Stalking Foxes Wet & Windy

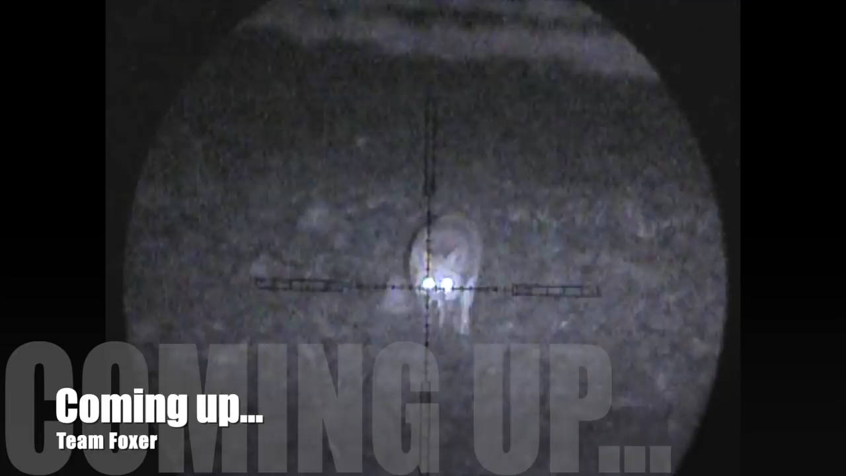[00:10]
we have some fantastic wildlife on display here
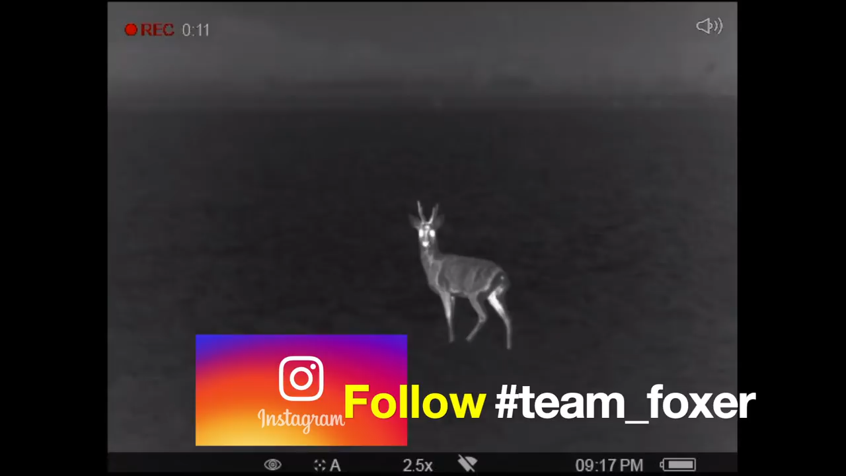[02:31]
round as I wanted to get on the right side of the wind for this fox as it was a fairly blustery evening around 20 miles an hour I spotted this young roebuck
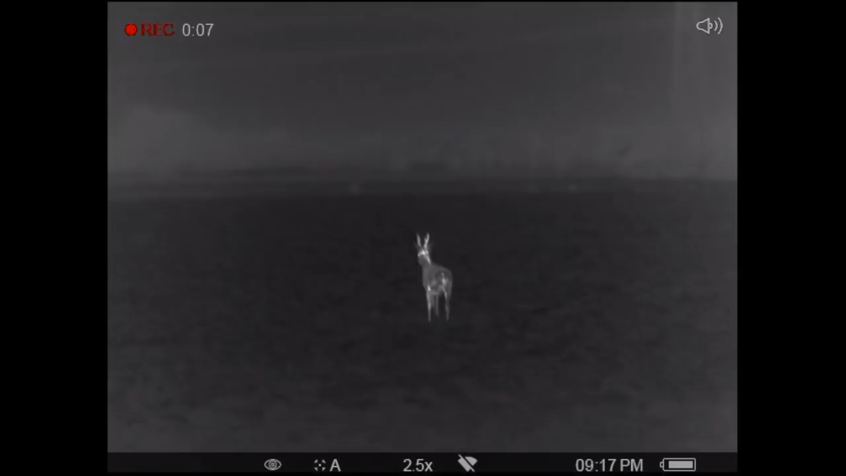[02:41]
and just wanted to observe him for a minute or two several minutes later I get in position
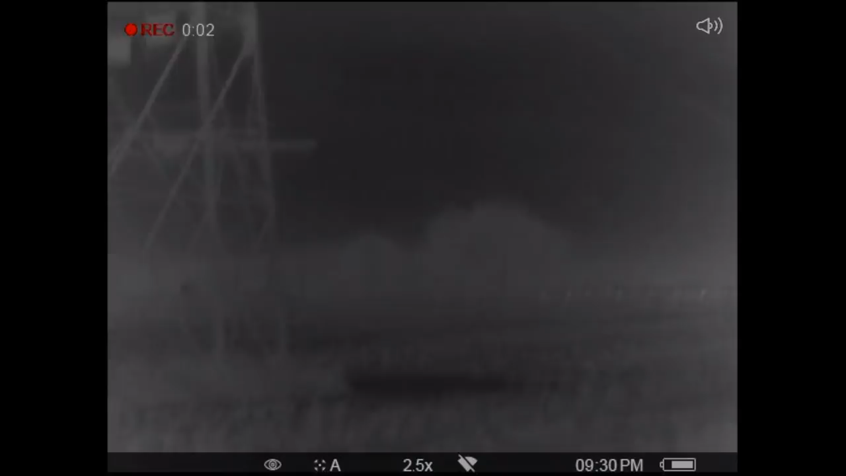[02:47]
as you can see the heat source there next to a field of sheep that have been put in there to graze
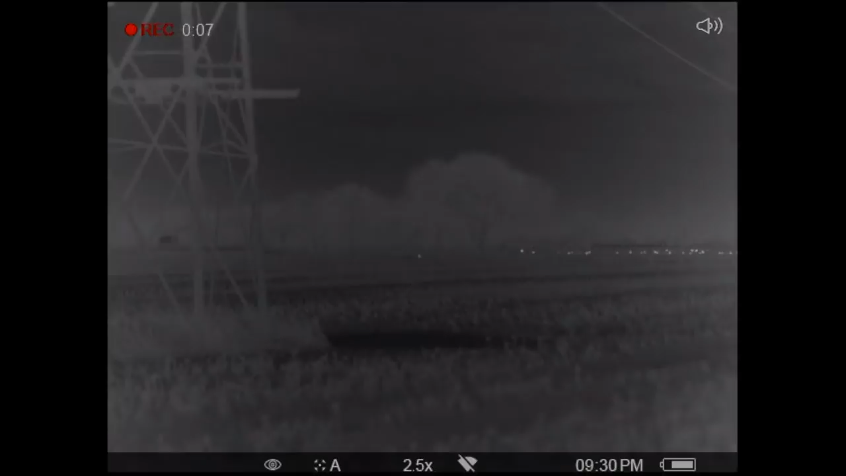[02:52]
off the remaining grass and that heat source actually spooked a load of the sheep so I was quite confident that that was my fox although I could see it in the thermal it took me a minute
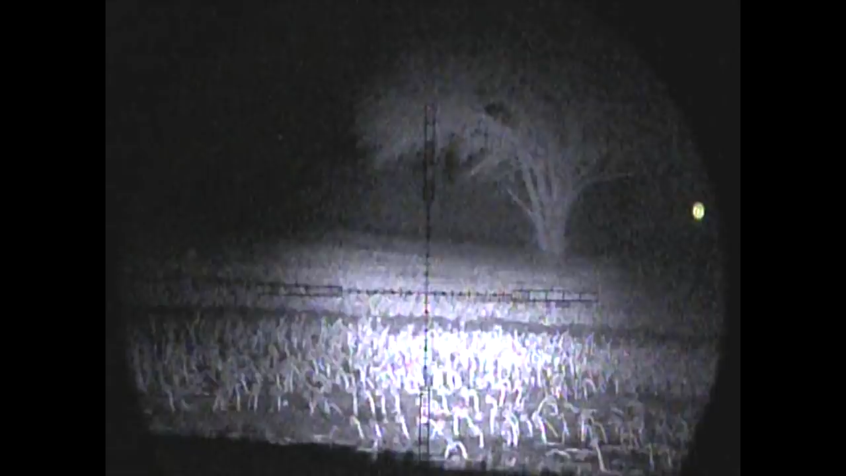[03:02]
or two to pick it up through the MV even using the laser iris several hundred
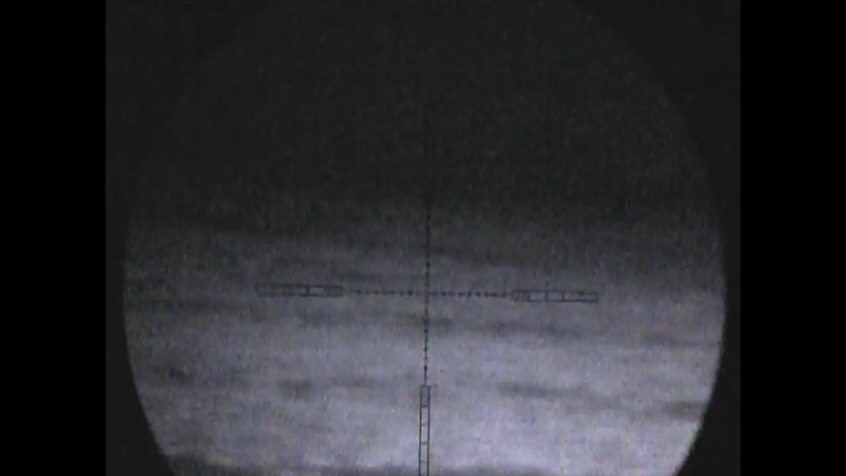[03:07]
yards away now this fox but as you just saw a quick glimpse of as it turns you get a good eye shine confirming that that is indeed our quarry coming up very soon I've got a video
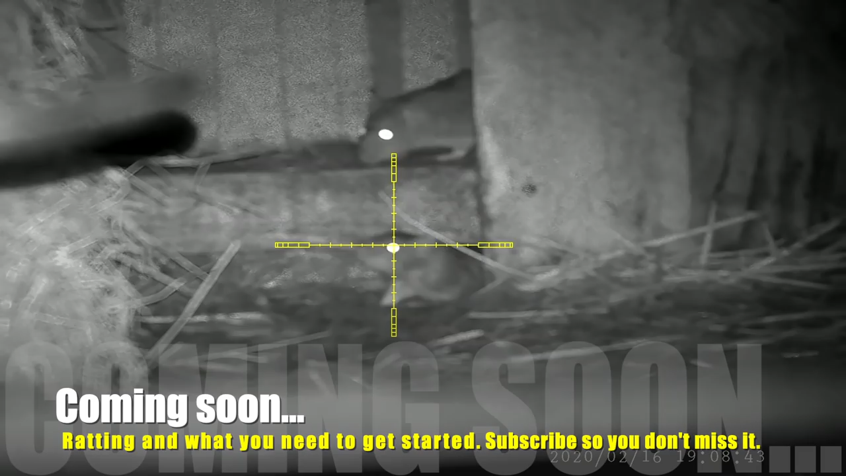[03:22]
showing some great HD rat footage and also talking about the exact type of kit
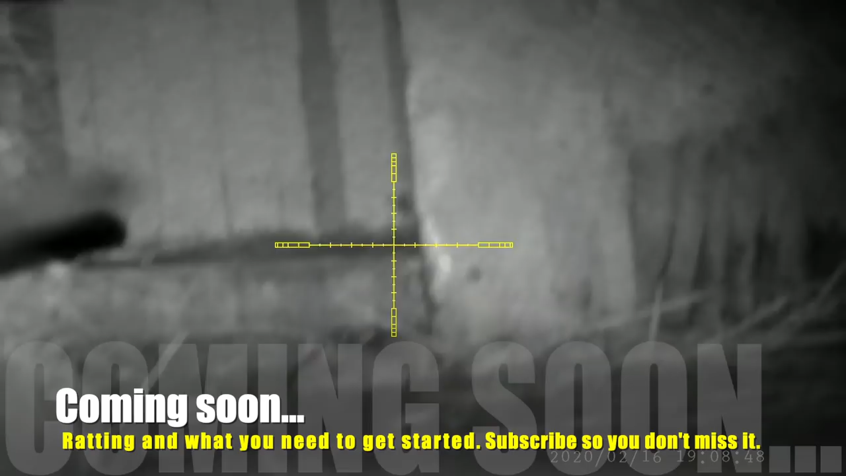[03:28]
you need to get started make sure you subscribe so as not to miss it back to our
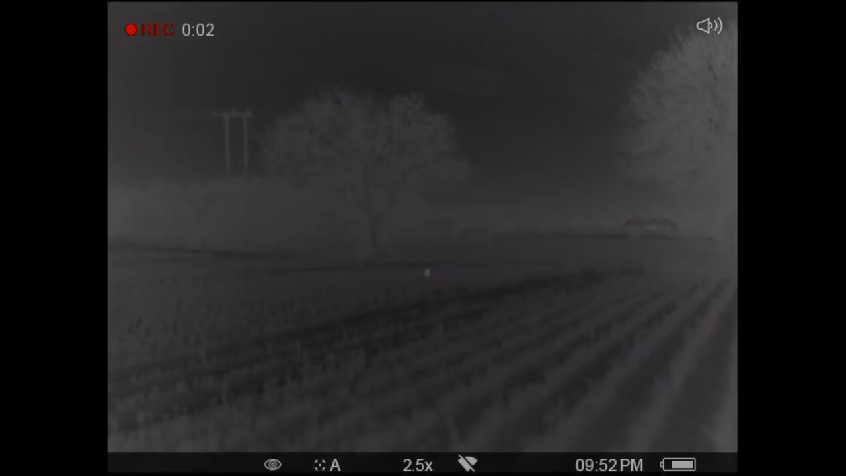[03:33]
Fox I've managed to painstakingly stalk in now as you can see it's
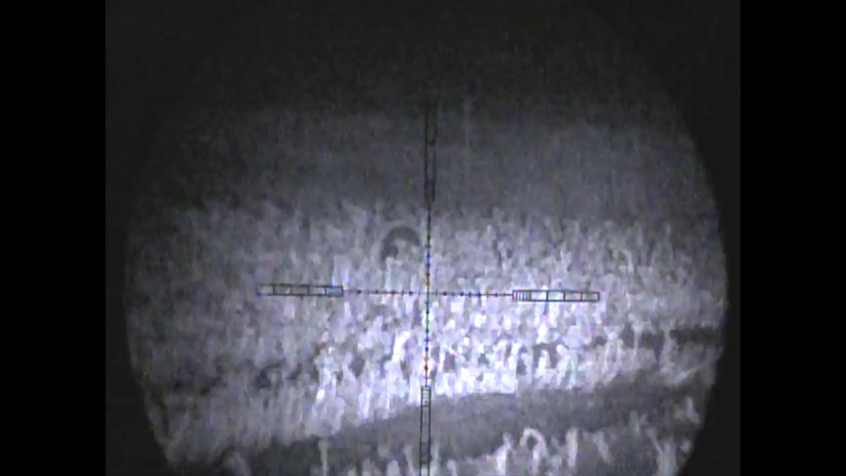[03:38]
20 odd minutes later now of me taking it foot by foot and inch by inch to get
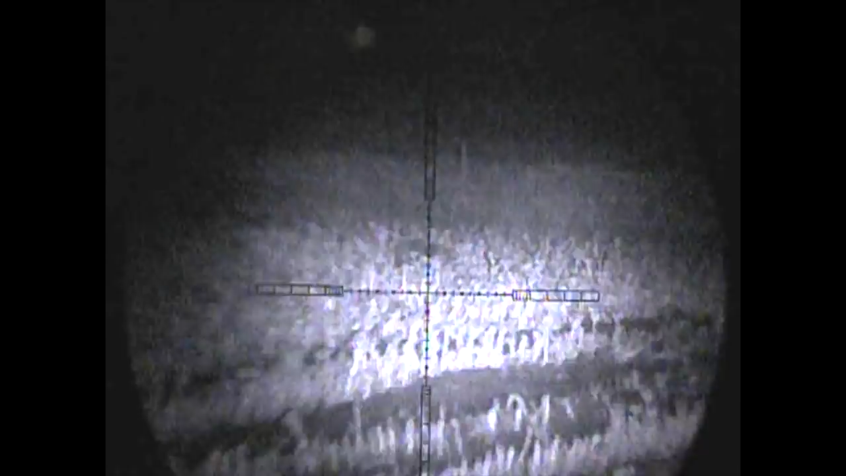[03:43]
into range now of this Fox and we're very nearly there this field is
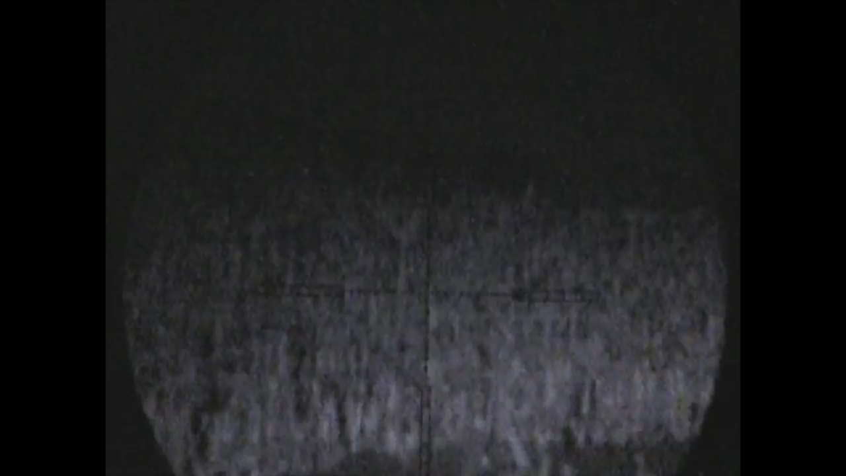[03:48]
extremely wet very slippery so I need to be extra cautious
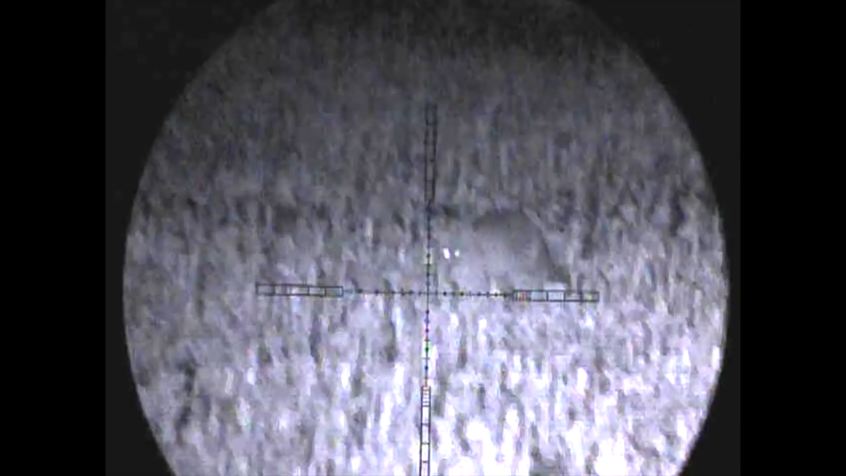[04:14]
observe him for a couple of minutes make sure it's well within range and I've got a secure footing before I
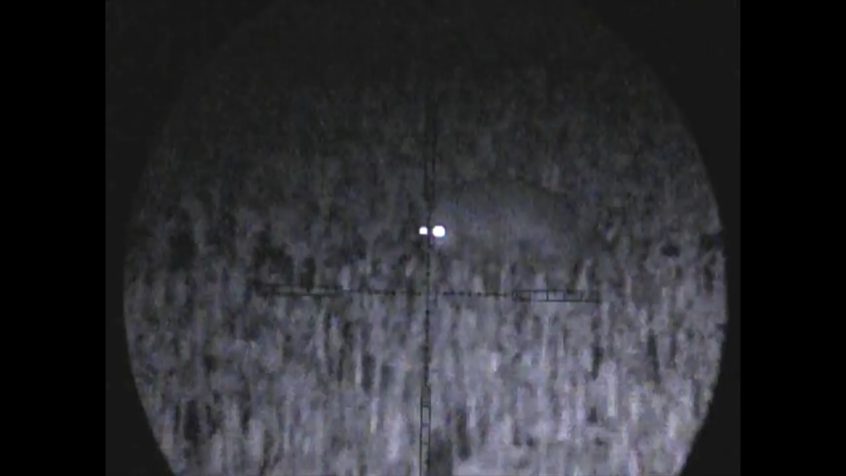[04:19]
get ready to take the shot also notice though as you'll see in just a second this Fox is carrying an injury that is holding that rear leg up
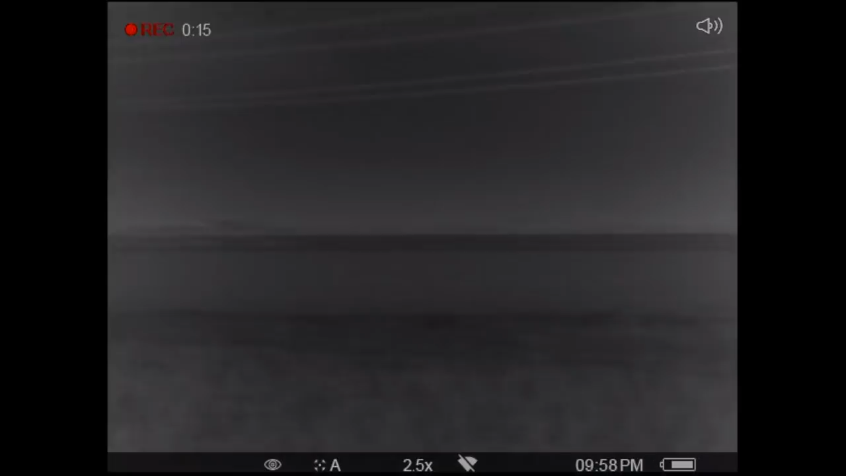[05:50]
whilst I'm stood by this fox that's the roe deer still in picture you can see over there as I confirm the heat source just to the left of the
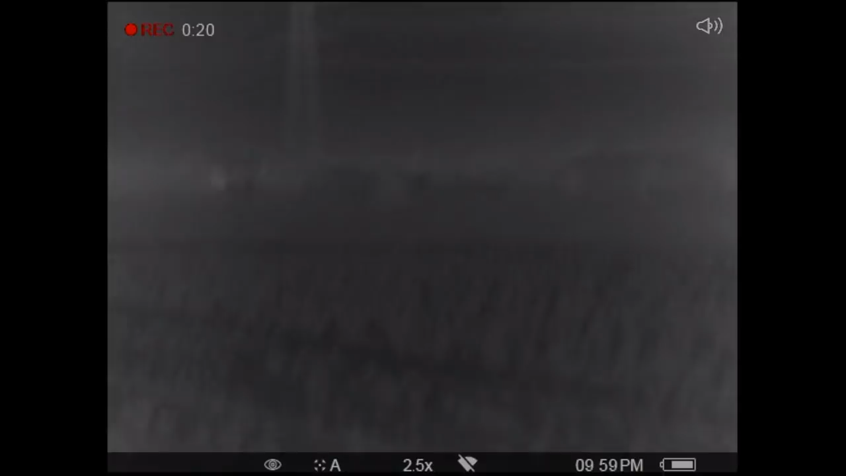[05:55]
big shed there is our fox I couldn't get an accurate distance reading because to be fair at that
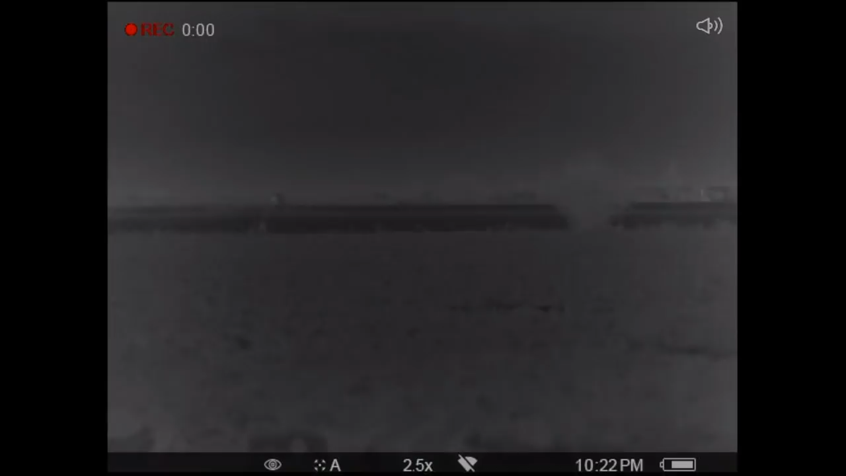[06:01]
distance I was struggling to hold it still I navigated the next field over though
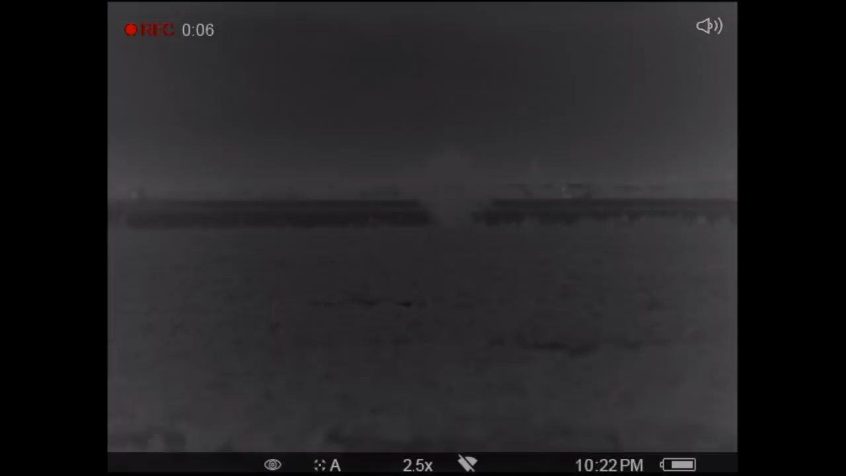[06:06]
and sure enough the fox was wandering just a few hundred yards away however it
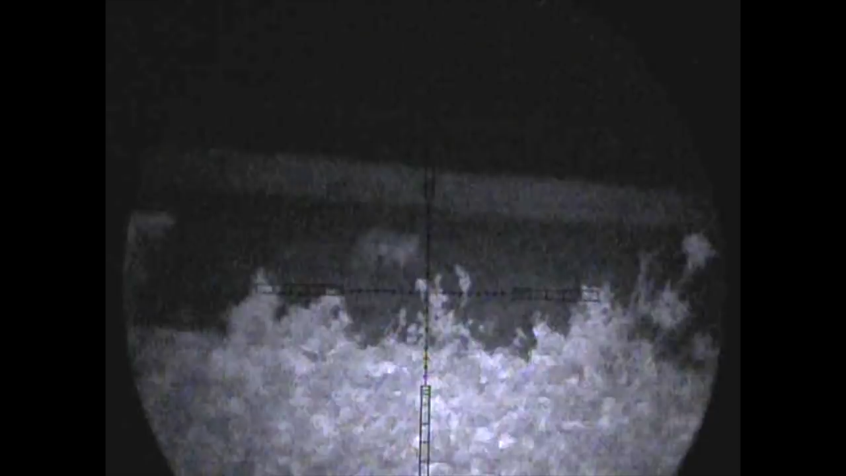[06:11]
was wandering away from me so I decided what I'd do because the wind is now blowing
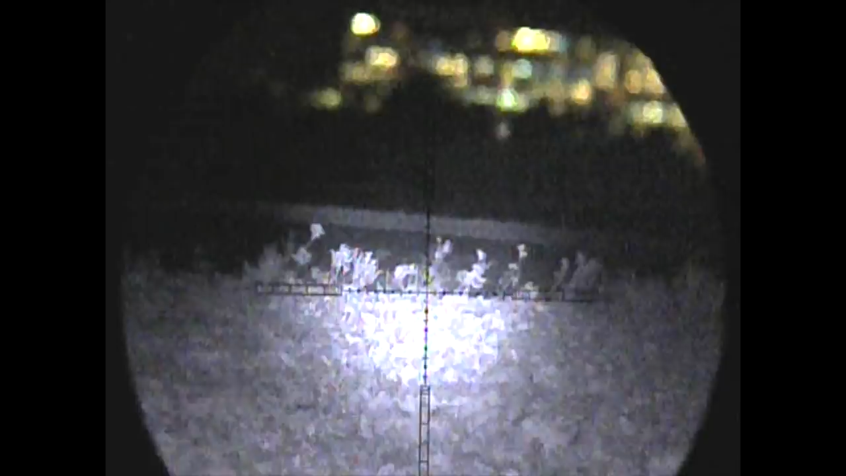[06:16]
strong left to right is I'd put the caller on and see if I could get it away
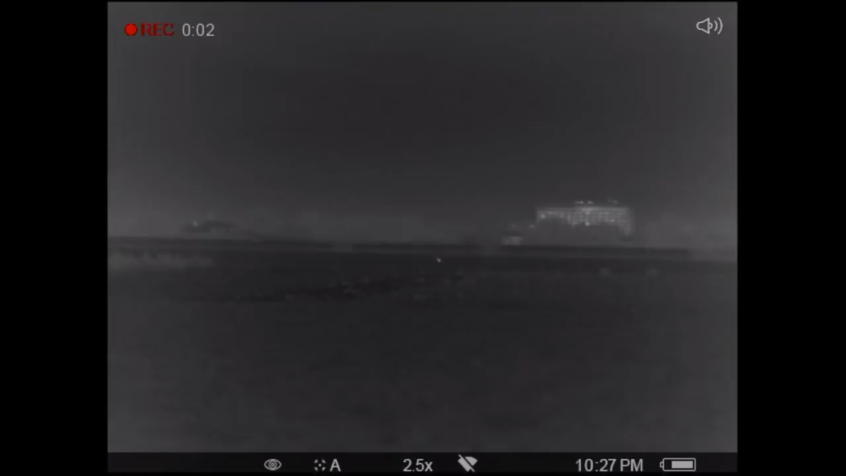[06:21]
from any dangerous backstops there and sure enough putting the caller on did the job as it turns and comes straight towards the caller